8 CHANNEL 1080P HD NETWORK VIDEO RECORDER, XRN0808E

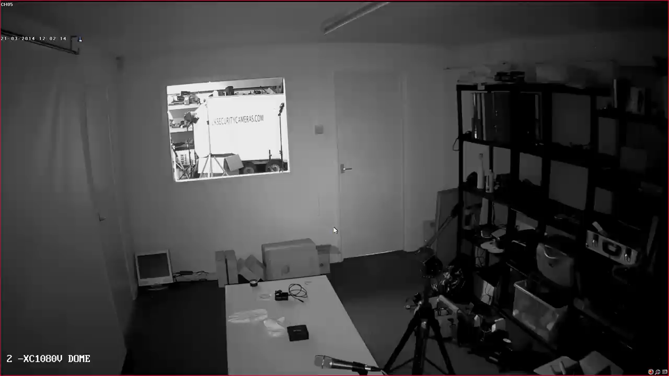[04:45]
Next we're going to have a look at playback. There's me. Hello.
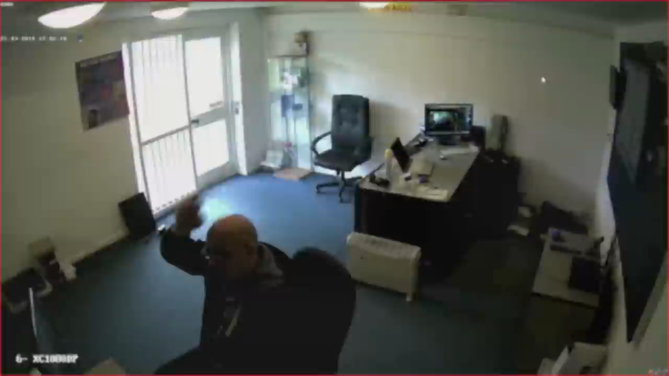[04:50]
So this is playback. You use the right mouse key again. Hit the playback button and you've then got a timeline on the bottom.
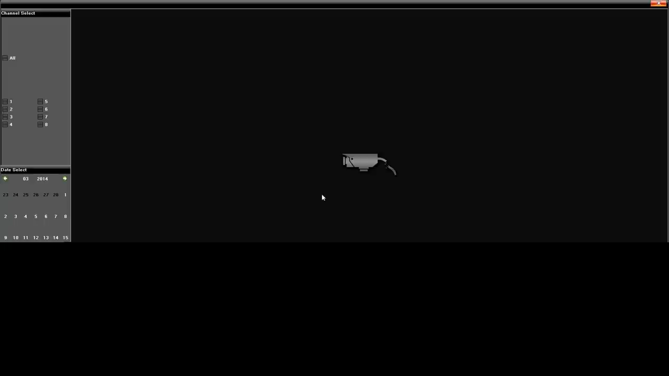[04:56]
You can pick a camera and that shows you any recordings along the bottom there.
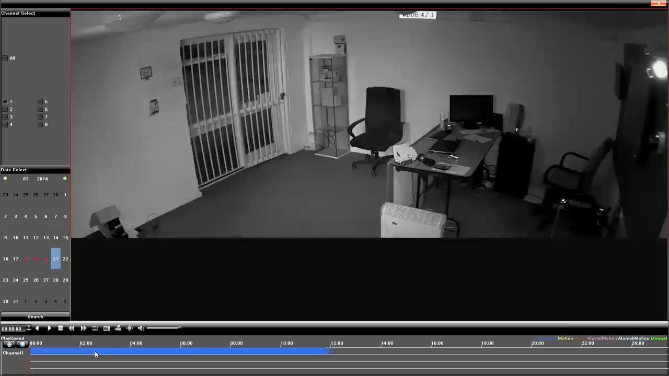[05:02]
And you can click along that line and that will show you the footage from that moment you're clicking along there.
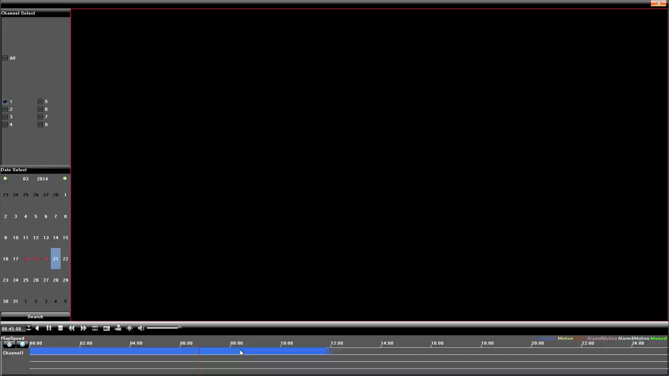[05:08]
Makes it very easy to find recordings and any incidents in the day. Another camera. Again, just showing you different views.
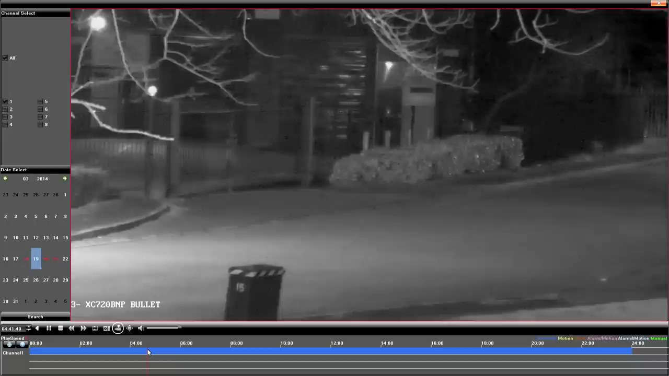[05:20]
This is our 720 bullet camera and that fence is over 50 metres away. So just showing you the sort of shot you get from this stuff. And then finally, we've got a few different screen views I can show you.